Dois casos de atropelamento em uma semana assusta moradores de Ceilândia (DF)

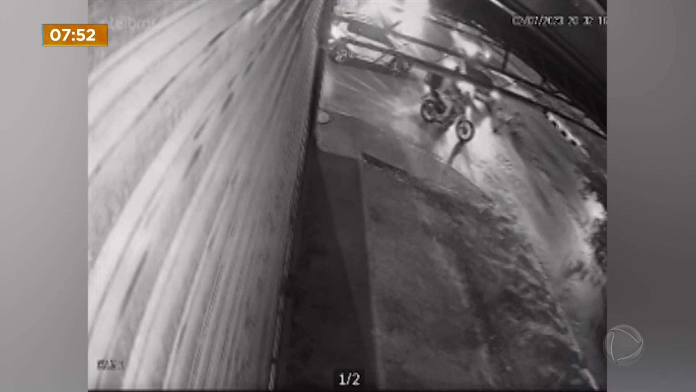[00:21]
No vídeo, dá para ver que ele tenta atravessar a rua, mas um carro em alta velocidade acerta o homem com a bicicleta e tudo. Com a força da batida, a vítima foi arremessada a cerca de 3 metros do local do acidente.
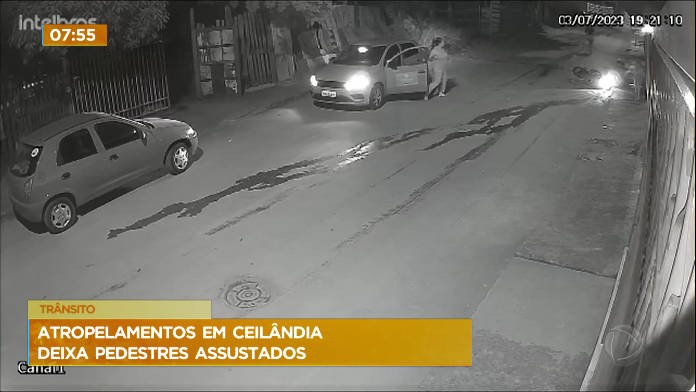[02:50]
Câmeras de segurança também flagraram o acidente. Repare que uma moto passa em alta velocidade e acerta a menina. Tudo aconteceu na frente da casa da criança.